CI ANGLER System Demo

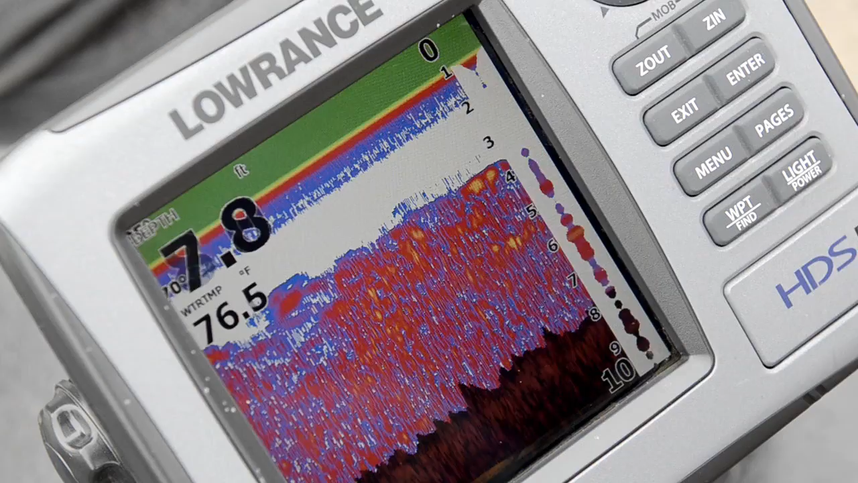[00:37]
On screen: depth 7.8 ft, water 76.5°F
The platform is a combination of GPS matched sonar recording techniques and a powerful web platform to empower anglers to learn and map new lakes,